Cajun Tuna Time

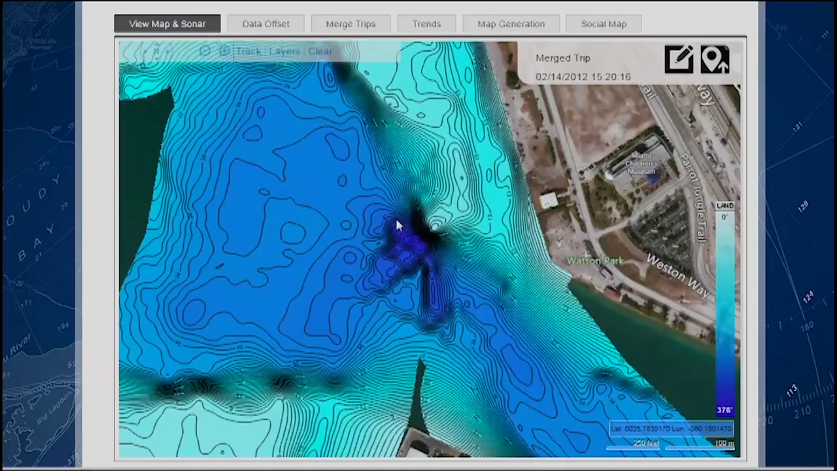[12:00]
InSight Genesis uses sonar readings taken from broadband sounder and structure scan transducers connected to Simrad multifunction displays to create personalized, highly detailed maps.